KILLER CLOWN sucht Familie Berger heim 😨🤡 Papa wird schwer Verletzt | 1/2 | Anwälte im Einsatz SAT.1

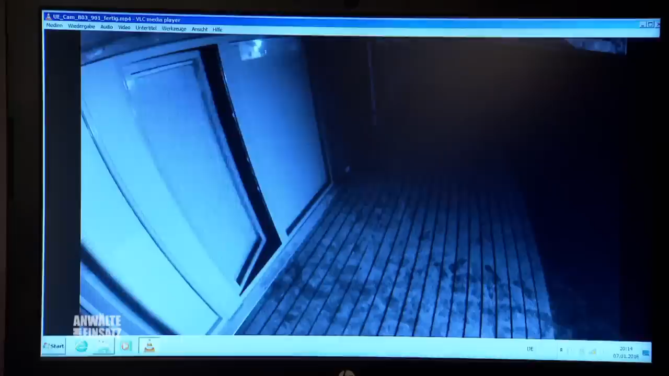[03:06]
Na gut, ist allerdings ziemlich unscharf. Aber trotzdem, geben Sie uns auch den Stick mit.